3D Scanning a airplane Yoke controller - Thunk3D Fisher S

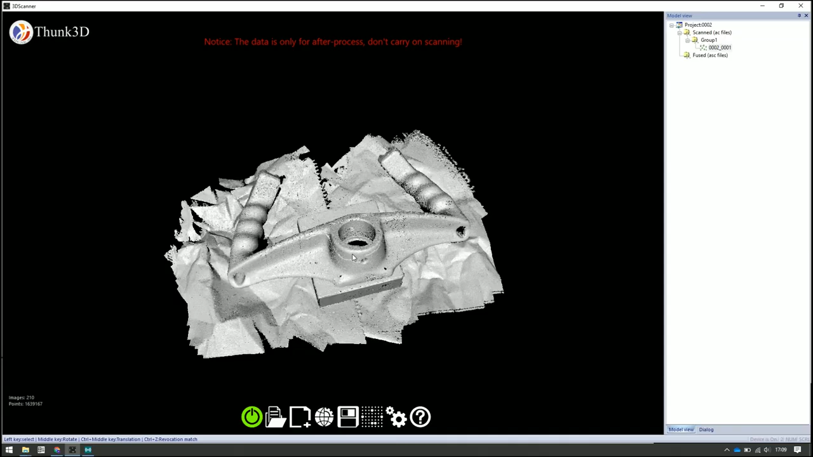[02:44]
And in the result in the software I basically only deleted everything that I didn't want to have.
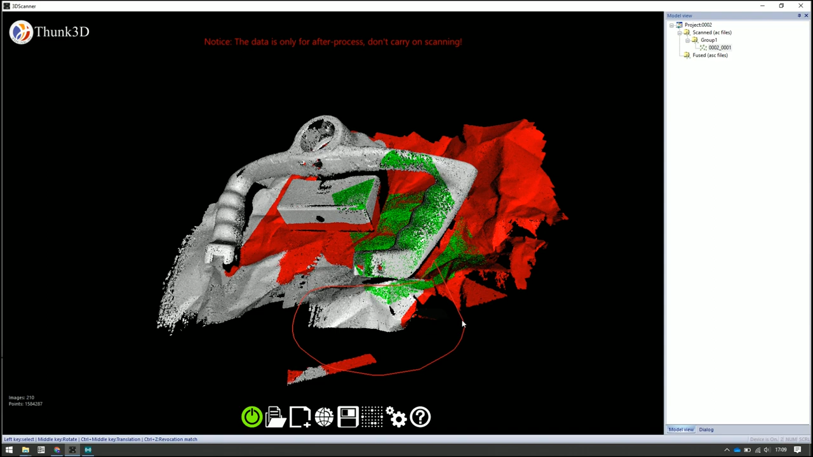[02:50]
And I actually did some of the alignments in the software. But here's a way how it works. So you can see there's two overlapping scans or hopefully you can see.
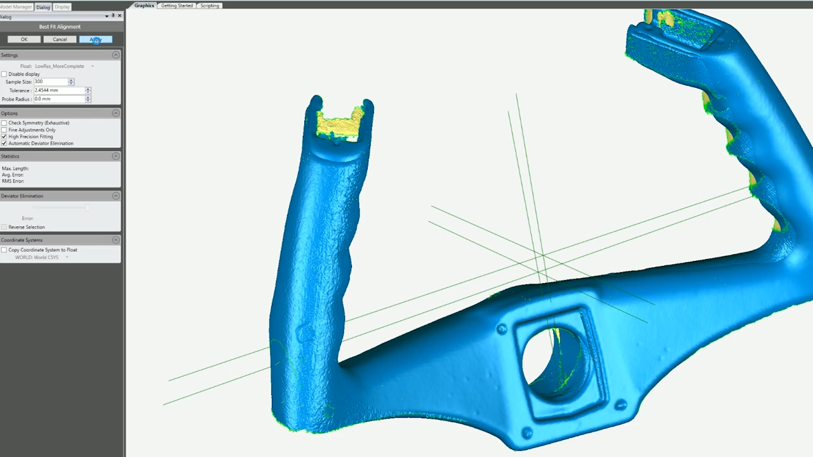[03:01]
And using this tool that the computer software here will kind of align them together. You can do all that inside the scanning software. But this software just has a few different tools and I'm trying it out.
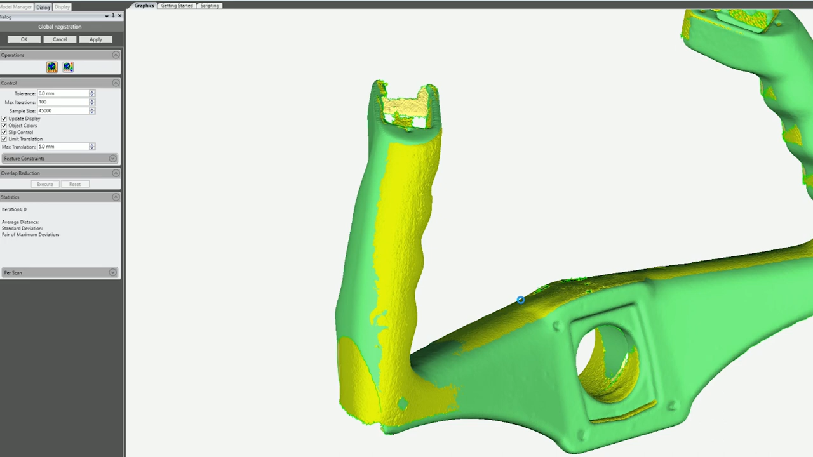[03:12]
Yeah so you can see as well doing fine tuning and there's a deviation limit that keeps keeps on making better. And this is the result.